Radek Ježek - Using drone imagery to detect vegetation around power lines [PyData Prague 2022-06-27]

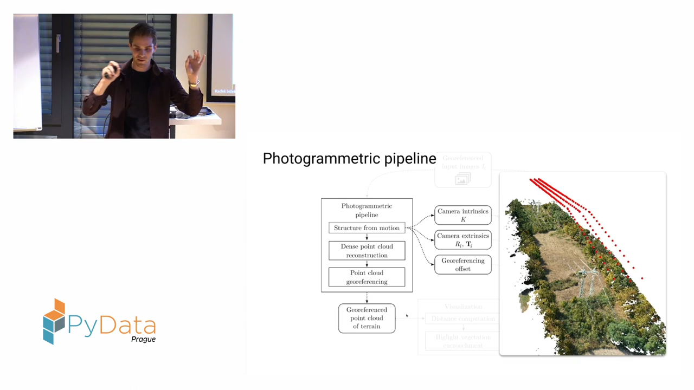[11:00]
changes in the brightness of the pixels. And then it tries to match those points across multiple images. And from that information, like if you have the same point in two different images and you know where the images were taken, you can calculate the 3D location of the point. And you can build something that is called a point cloud, so which is this image. So the point cloud is really just a set of points, nothing else. It's they have XYZ coordinate and they have a color, that's it. And then also like conveniently, it produces like information about the cameras. So you put in images and it tells you like, hey, this image was taken here.
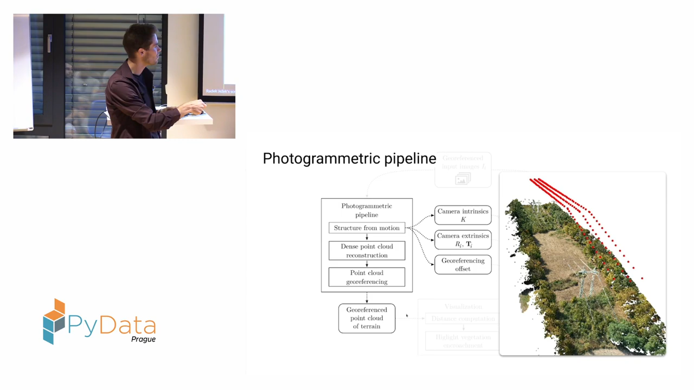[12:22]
And there were actually 5 wires, but only 3 are visible in this cloud. So it's not good for, even though the resolution was really high and we tried a lot to have the best quality reconstruction,
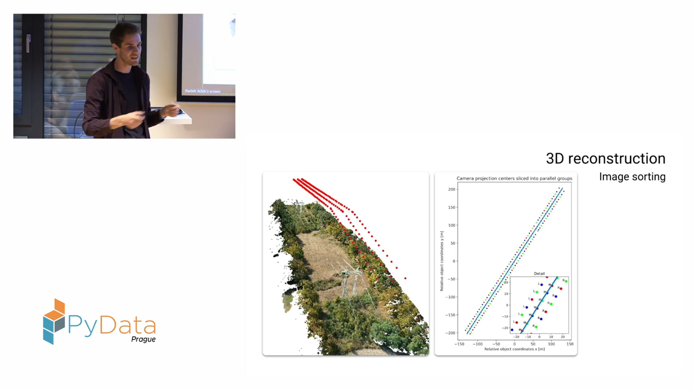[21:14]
You can just like look at it from the bird eye view and see them in 2D plane. And then you can actually classify like, okay, like this is, you can fit a line, this is the blue line. And then based on the distance to the line, you can classify, okay, this is the left strip, this is the middle strip, and this is the right strip. And the reason why they are colored is that you actually want like groups of three images, one after each other, that are like parallel,
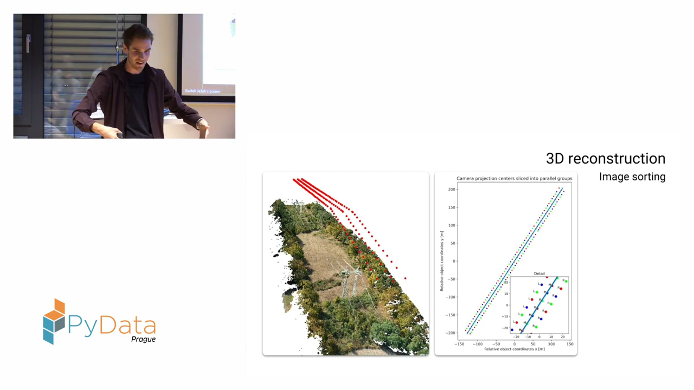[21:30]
and they are looking from three different views at the same place in the wires, in the corridor. So this is kind of where it gets a little bit complicated, but I will try to explain as best as I can.
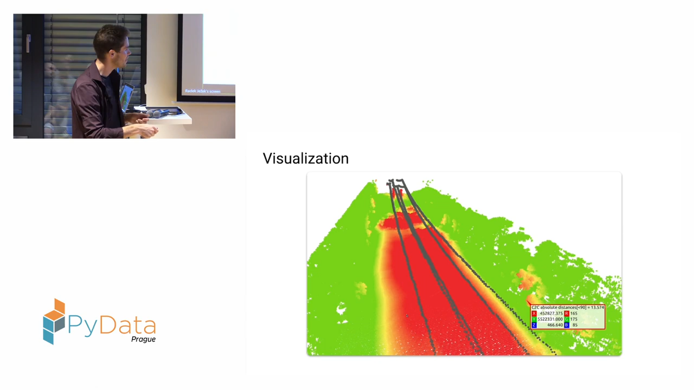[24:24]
So here it is about 13.5 meters from the wire, and you can get the GPS coordinates of that place. So you can see there is something wrong there. You might need to cut it. Like, you may adjust for the different like requirements for height and width, so you can like have it a bit nicer. So you can see clearly the red parts are sort of problematic.
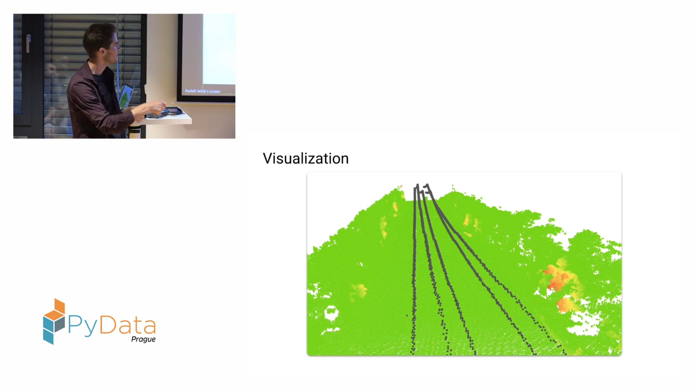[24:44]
Everything else is fine. So we took three data sets. One of them I showed you already. We tried some else. So this, it always had five wires. these are 220 kilovolt power lines.
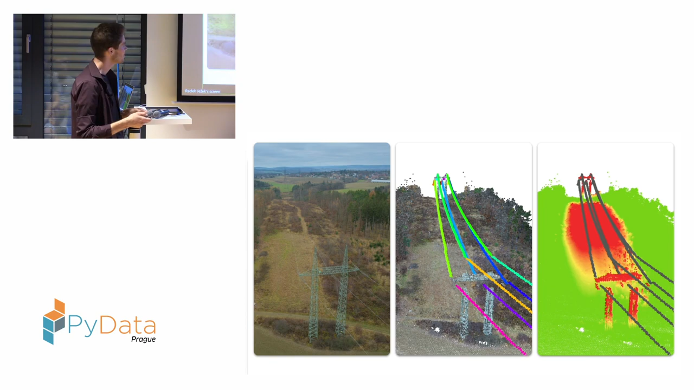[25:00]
So this is one, this is second, and that's it.
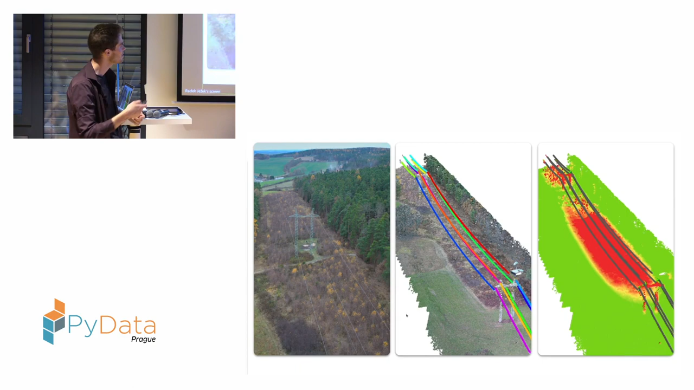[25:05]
There is some results. So there is a comparison of the how much of the wires were reconstructed from the neural network on the left and from the